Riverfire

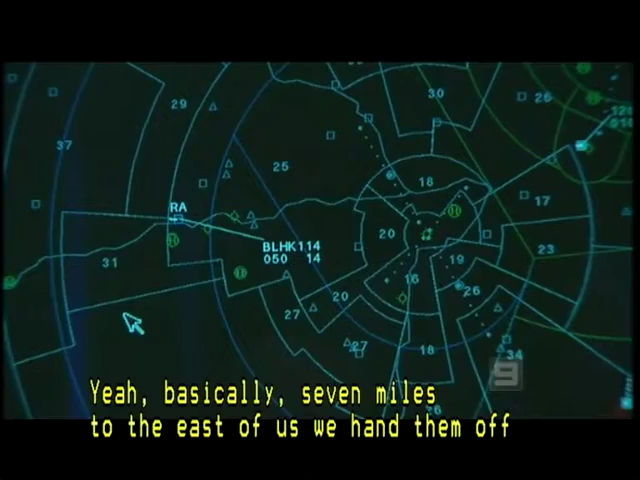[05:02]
Yeah, basically 7 miles to the east of us, we hand them off, and yeah, we just sit back and watch the show. Everyone out here at Amberley is ready for river fire.